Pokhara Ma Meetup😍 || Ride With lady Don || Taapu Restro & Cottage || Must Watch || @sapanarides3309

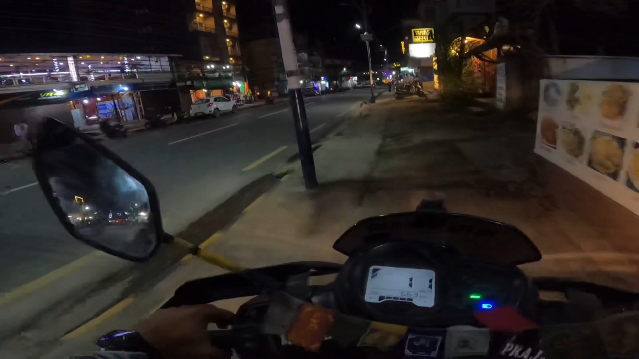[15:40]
राति घुम्नलाई रमाइलो छ के यो पोखरा सबैतिर पसन्द खुल्ला आनन्द होइन